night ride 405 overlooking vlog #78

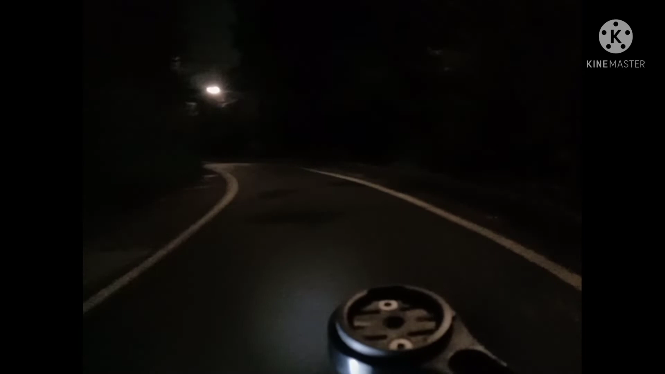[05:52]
Dandahan lang. Sayang. Yan. Relax. Ay, mga pagliko na ito, tarik na. Kunin natin itong matarik. Oh, shit.
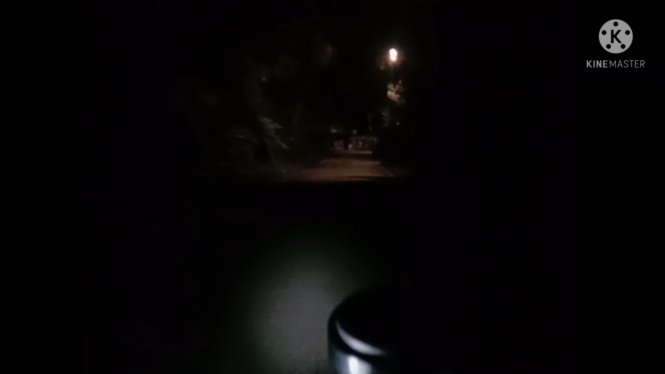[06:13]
Dito eh. Hindi lang pawis ang tutulo. Pati sipon. Puta. Ang lamig. Lamig dito. Grabe.
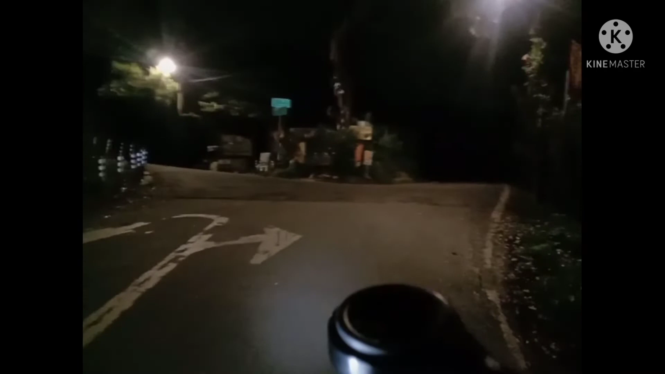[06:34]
Ito. Donghe.
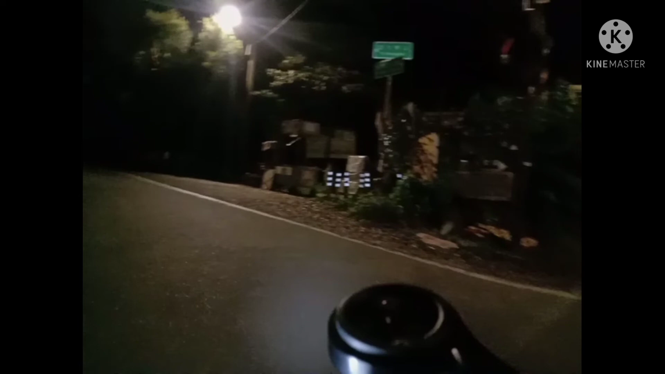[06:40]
Minghe. Sa Minghe maganda eh. Ito yung matarik ko. Oh. Tayoan pa na. Tarik to eh. Iksi lang pero grabing tarik. Uy. Uy shit. Grabing tarik na ito.
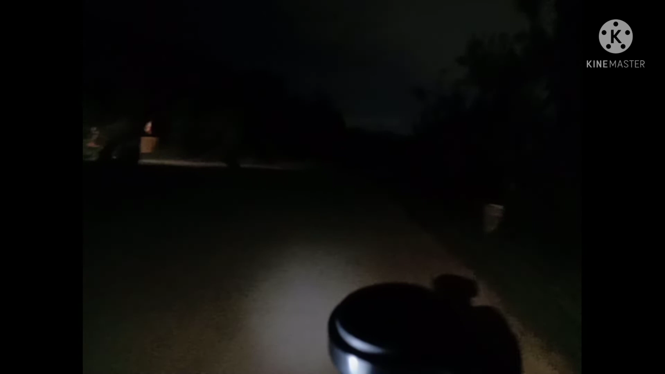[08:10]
Ganda. Ganda dito pag gabi. Ito, last climb na to. Video ko na to. Sino kaya nandito? Last climb. Okay. Go. Go.
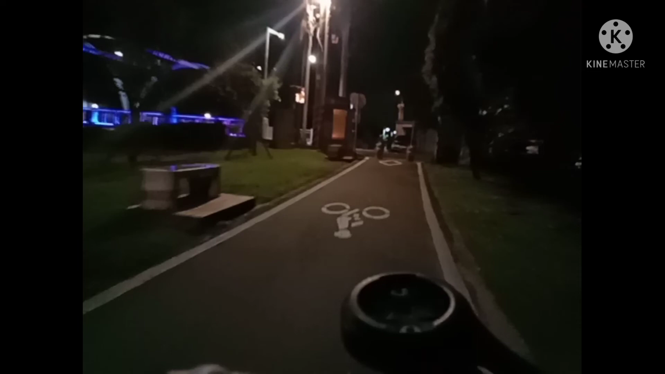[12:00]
Ang ganda eh. Ganda ng ilaw.
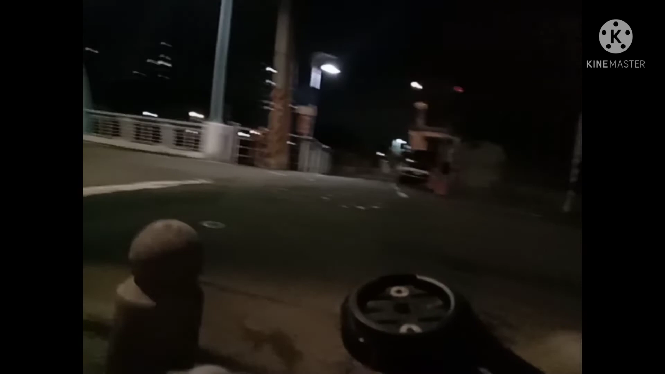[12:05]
Ang ganda dito.
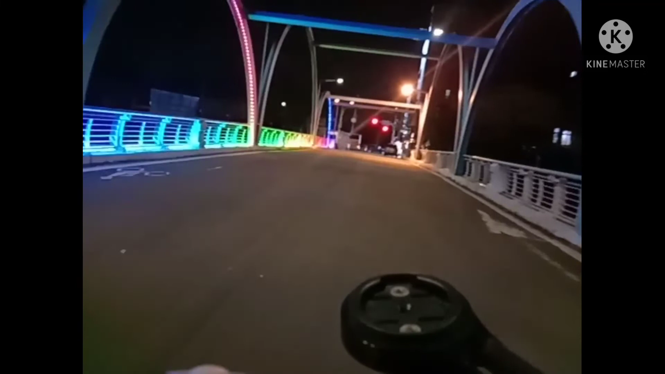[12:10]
Ayan o, ilaw niya. Dito yan, mamuntang 405. Panis. Galing. Ilaw pa yung tulay nila. Tingnan ko to kung okay na. Lamig. Napakalamig ngayon na.